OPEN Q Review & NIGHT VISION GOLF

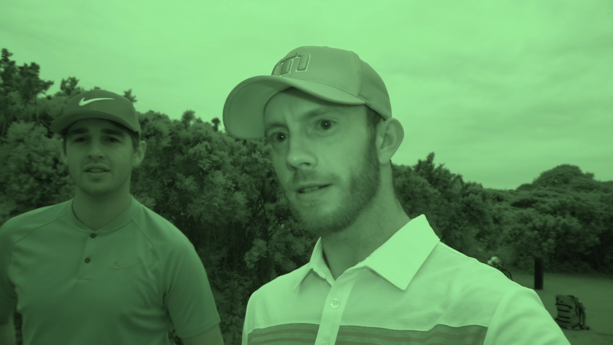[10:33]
How weird is that? Do you think it'll pick up a ball? Don't know, try it.
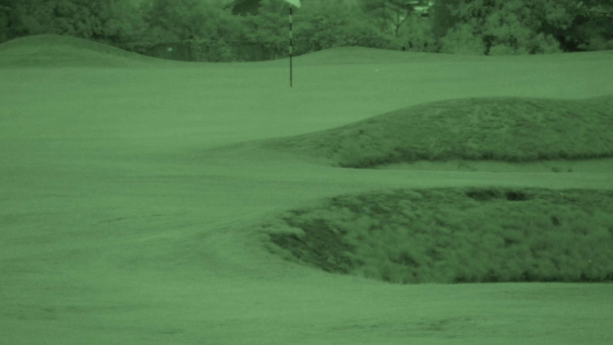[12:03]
Where is it? Just a little long, nice strike though.
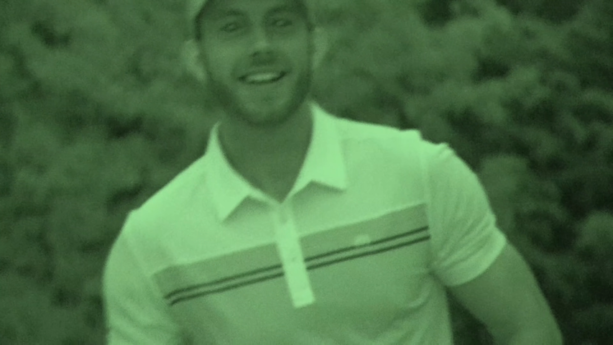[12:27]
Thanks for filming, Harry. Thank you all for coming out to watch. And I didn't think you could look any creepier, but makes you look creepy.
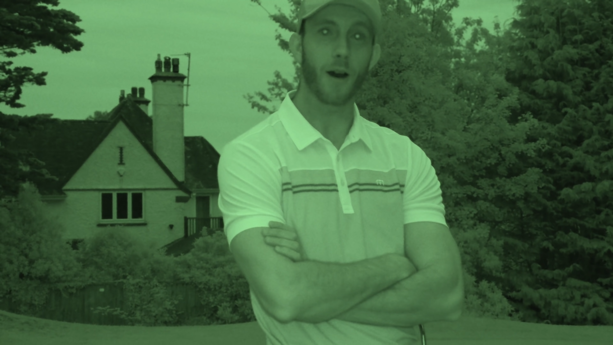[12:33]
Has like, yeah, you won't be allowed within. Thank you all for coming out to watch.
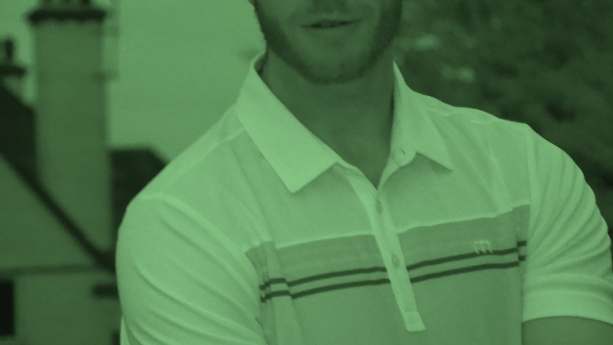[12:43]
Remember to subscribe. Remember to. Mate, no one is gonna. No one is gonna. Does it look really creepy? You look creepier than usual. Yeah. Okay.
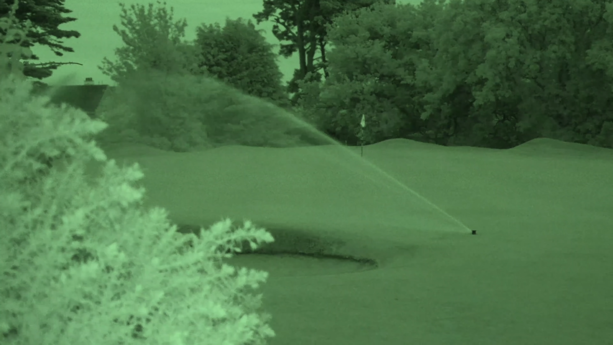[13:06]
We literally just walked off the green about, 5 seconds ago? We've almost got drenched.